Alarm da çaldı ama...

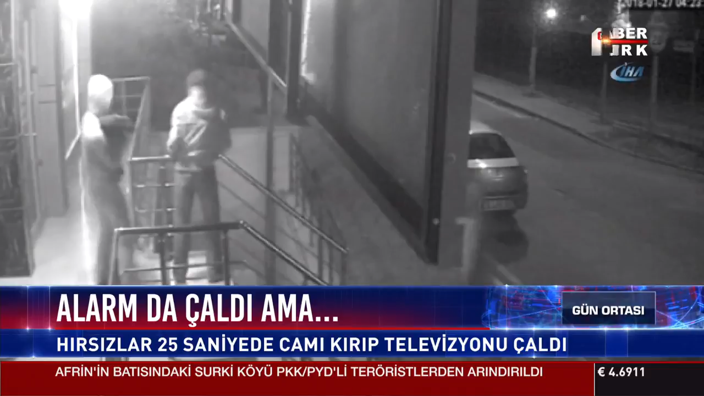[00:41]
Ardından kaldırım taşıyla cam kapıyı kırdılar. İçeri girip televizyonu yerinden söküp kaçtılar. Hırsızlar o kadar hızlıydı ki iş yeri sahibinin yetişmesi imkansızdı.